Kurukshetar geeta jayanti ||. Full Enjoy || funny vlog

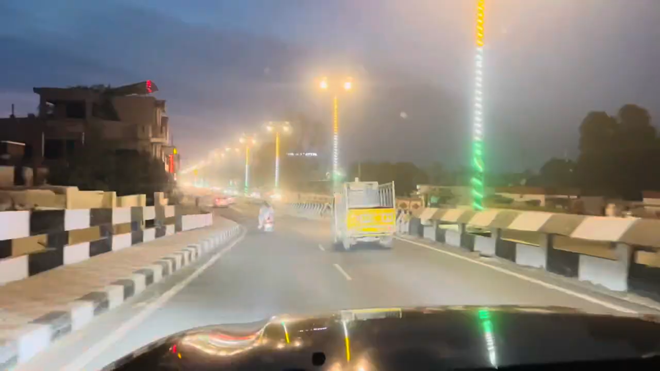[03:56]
ला भाई 3-4 किलोमीटर रह गया, दिखाते हैं भाई पहुंच गए, देखो आगे भाई बादल हो रहे, एक दिन सोचो पहाड़ आ गए।